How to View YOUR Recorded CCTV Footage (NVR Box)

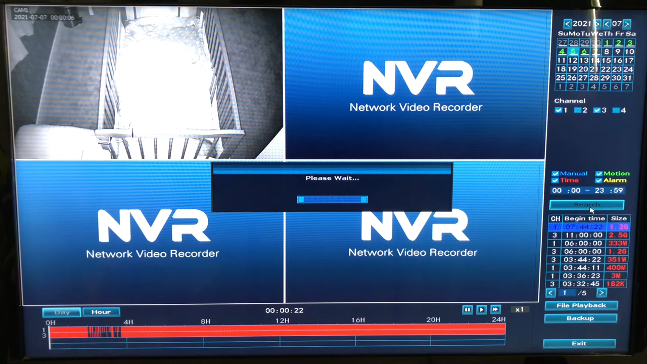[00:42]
then give that a few seconds to load here you'll see the footage of the cameras working on that day on that time if you double click
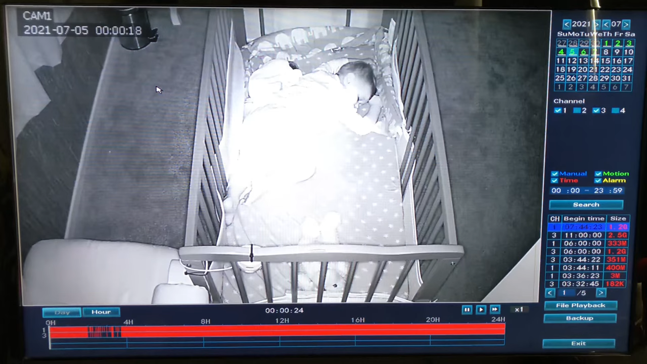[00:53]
on one of the cameras it will take up the full screen so you can have a better view of that one camera underneath the image is a red bar with time zones above it for a 24 hour time which you can click for the bar to move along anywhere along that time zone if you click on hour it will then show you the one hour frame if you wanted to scroll anywhere along that one hour as it will be easier to pinpoint an exact time there we go there's four o'clock and we jump to the hour you can see this moving along here